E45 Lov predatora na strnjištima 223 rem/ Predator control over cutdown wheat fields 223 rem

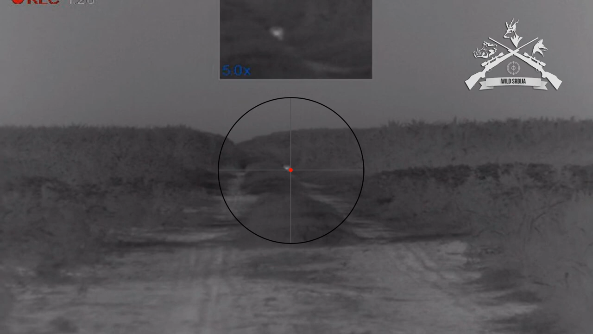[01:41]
Nisam mogu više, jer čekam u šubi kako bi se.
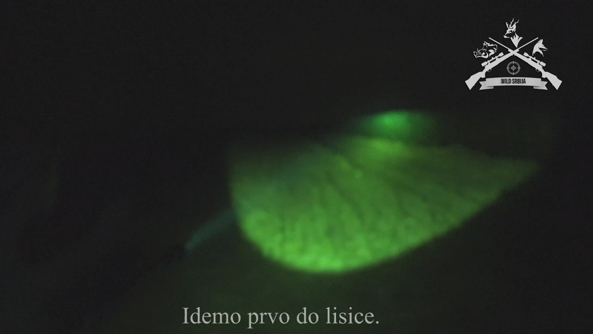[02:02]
Posle sezone lova na sadaća. Mislim da je bilo jedno 45 metara.
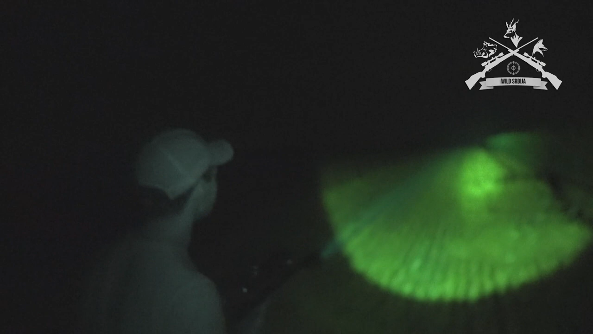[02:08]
I koliki otkos je. Ti samo tu igra. To je što je podigno.
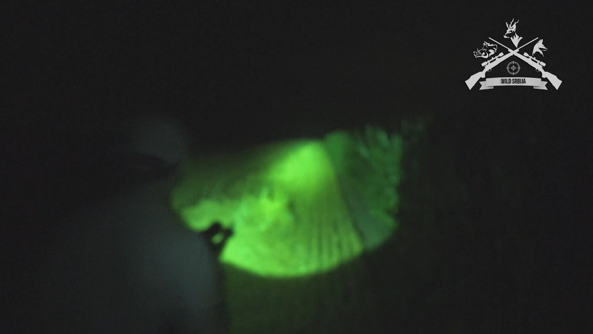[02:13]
To je što je. Da. Vidio samo ovo, glavo je. Ti samo glavo je vidio.
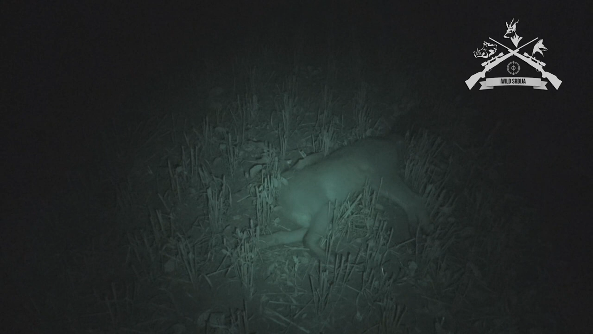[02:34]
Jedan predator manje, nastavljamo. Ovo je vratno nešto da ste gledati u sljedećih mjesec dana stavamo, pošto je najaktuelnije, najzanimljivije i konačno su se skinuli te strnjiče. Sljedeći strelac, posle duže vremena,
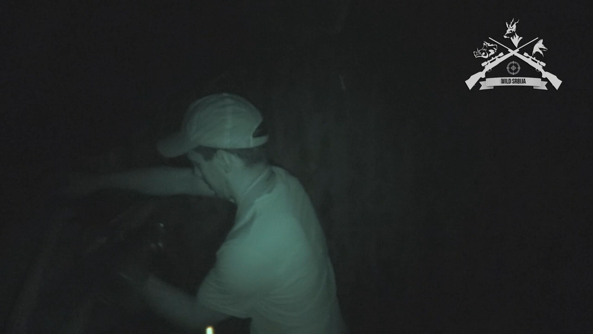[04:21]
Sigurno sad će to biti još zanimljivih situacija. Evo, ovo je jedan isto bitan jako deo, kad završite slovom transport oružja, izvadite zatvarač,
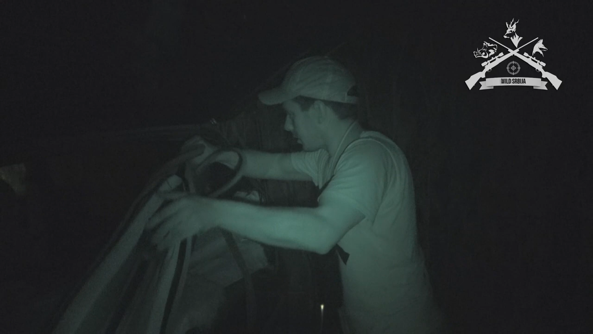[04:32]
ostavite pušku pod rolu, nemojte nositi u kolima, da nemate posla problema. Municija odvojena od puške i to bi bilo to. Uživajte, dobar pogled.